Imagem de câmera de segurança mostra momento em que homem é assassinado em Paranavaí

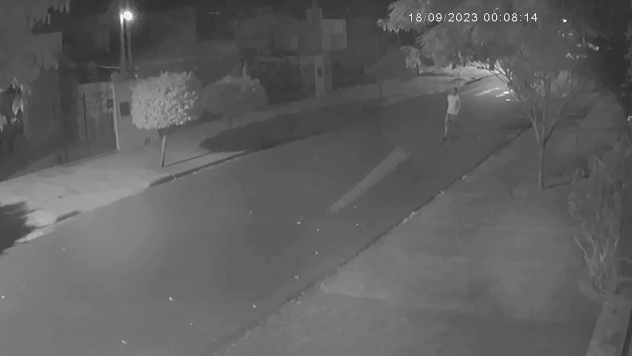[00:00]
A imagem de uma câmera de segurança mostra o momento em que a vítima, Igor Gonçalves, de 27 anos, caminha despreocupado por uma rua do distrito de Sumaré, onde o crime aconteceu. Em determinado momento, uma motocicleta aparece no canto da imagem com dois homens e segue em direção à vítima. Neste outro ponto da imagem, Igor aparece correndo, tentando fugir, mas acaba sendo atingido e cai. Os ocupantes da motocicleta se aproximam. Um deles, com a arma utilizada no crime, ainda dispara diversas vezes contra Igor.